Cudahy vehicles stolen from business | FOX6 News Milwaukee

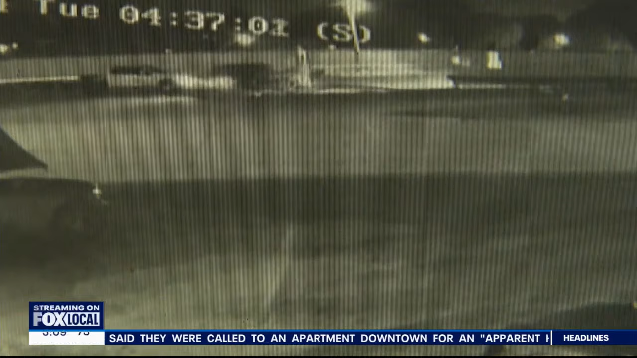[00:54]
The gate is completely ripped free from the structure and is laying in the middle of the parking lot.